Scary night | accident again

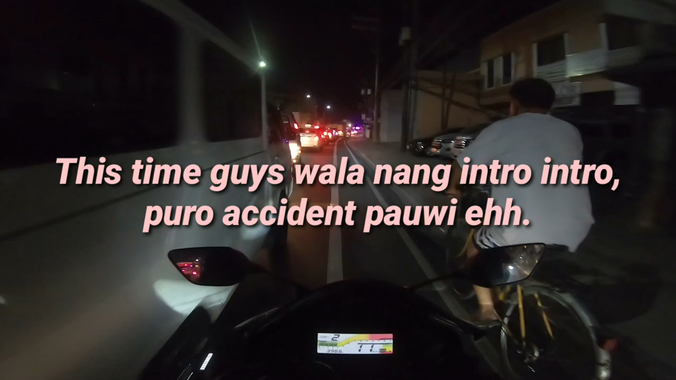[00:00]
Naku, anong meron na naman dito ah? Baby!
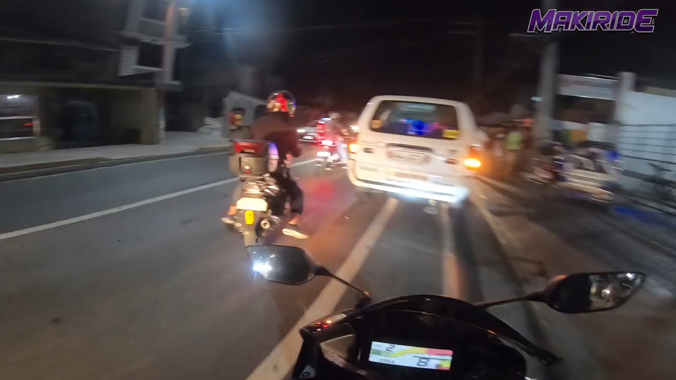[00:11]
Ay, shoots! Alright! Ay, Diyos ko, Lord! Ang dami pa ito, isang ito eh. Ay, naku, Diyos ko, Lord!
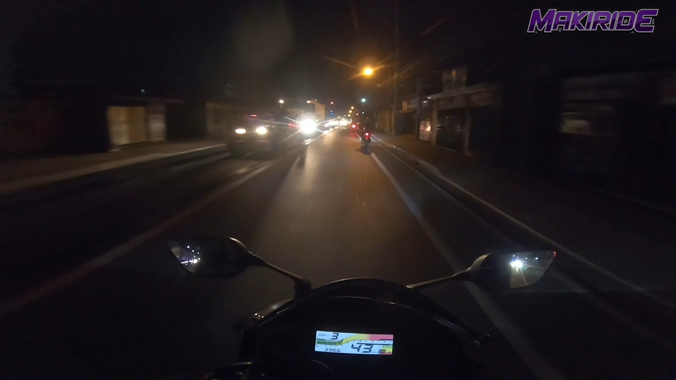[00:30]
Tapos kasalubong, ano? Anong pa sir yung ano, yung visor? Nagulungan pa yung visor. Yung visor kanina, anong ano, anong helmet?
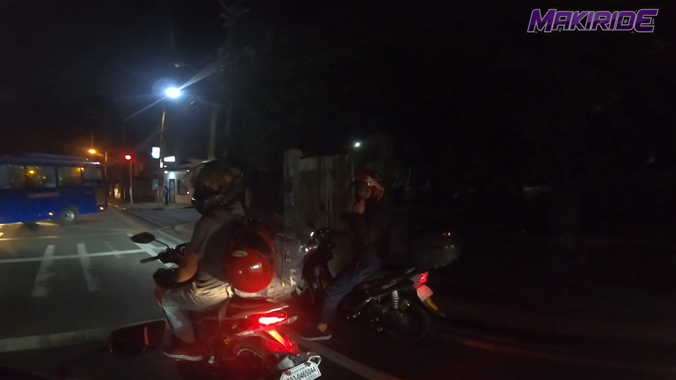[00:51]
Nagulungan mo? Di ba nag-slide ka? Sana safe yung ano.
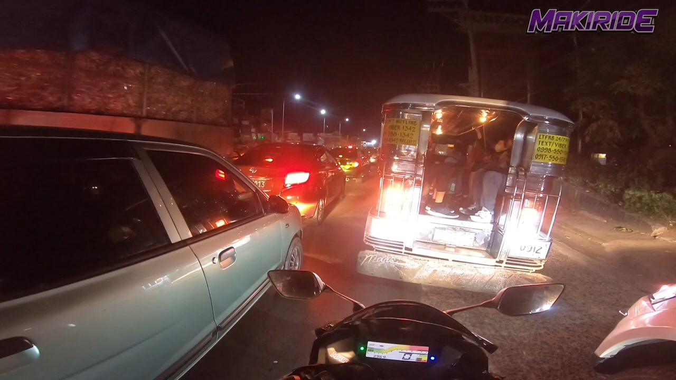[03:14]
Ay nako, nanginig yung kalamnan ko ron ah. So tinigasan ko yung manibela ko. Tapos dinerecho ko lang yung manibela. Kayaan ko lang siya magulungan. Hindi na ako pwede magpreno. Hindi ako nagpepreno pag ganon. So dinerecho ko na.
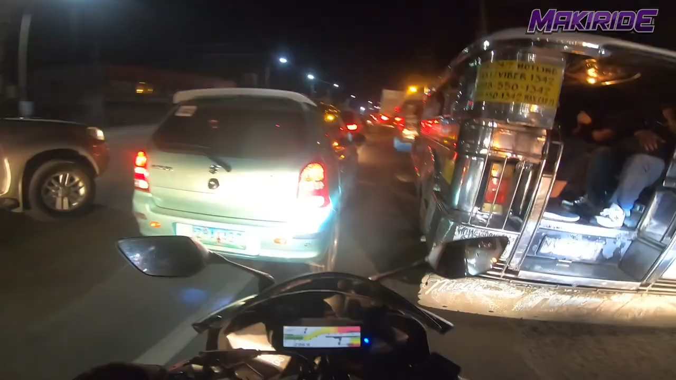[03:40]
Ginagawa mo. Pupunta ka sa kaliwa. Ba't nasa kanan ka? Ang tetingin kong good truck na to. Yari ka, yari ka. Tuluyan nyo yan. Bitlog eh. Nasa kanan ka, truck ka pa naman. Tapos pupunta ka sa kaliwa. Alright.
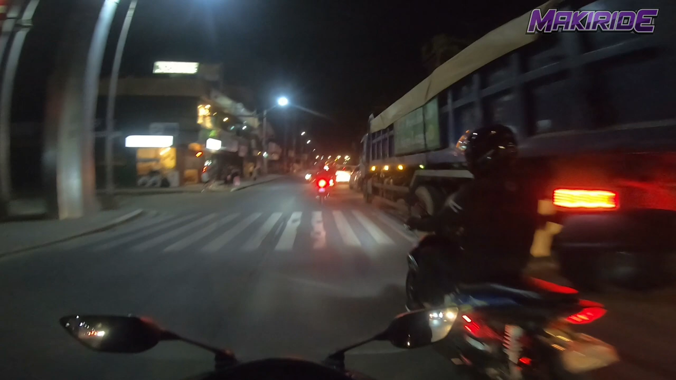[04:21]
San Mateo, anong meron? Bakit traffic pa rin? Meron dyan. Nakikita ba yan?